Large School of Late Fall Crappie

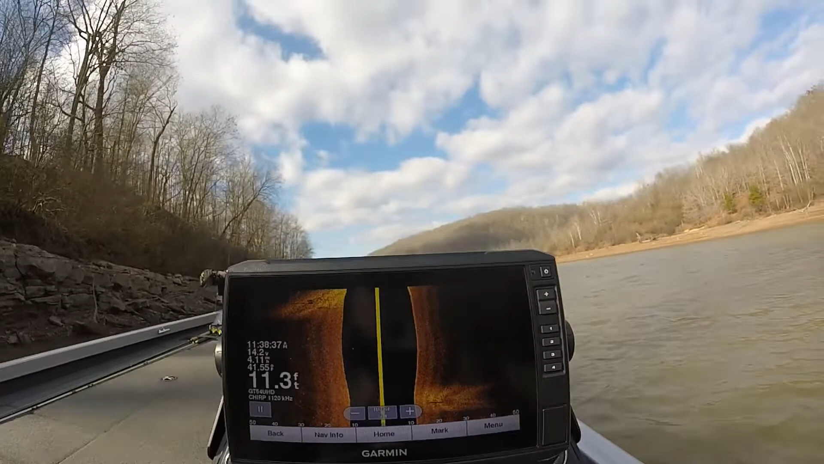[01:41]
Guys, look at that school of crappie along the edge of this creek channel. You can see them all the way through here. This is a huge school of fish.
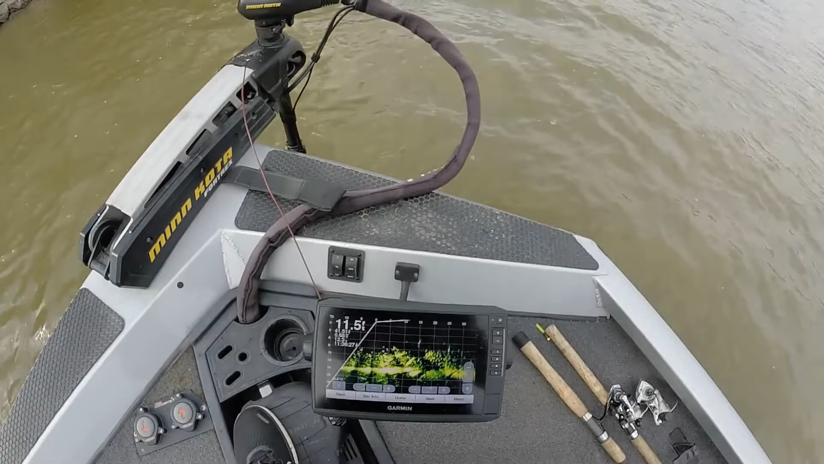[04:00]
If you don't think that's a massive school of fish, look at that. I mean, these fish are everywhere in this creek channel.